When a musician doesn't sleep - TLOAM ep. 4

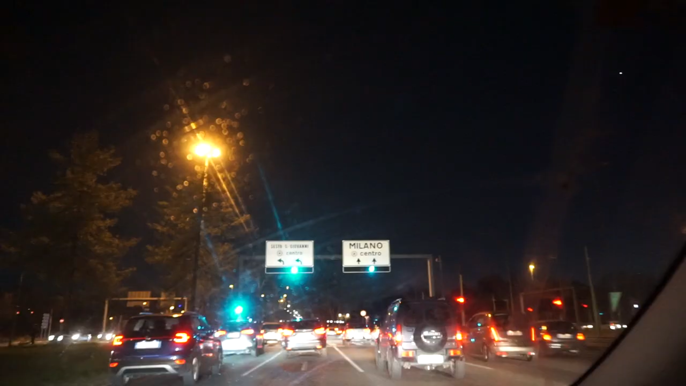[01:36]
We have arrived in Milan. There is a lot of traffic. We are looking for a parking lot and there is none, so we are parking on the pavement.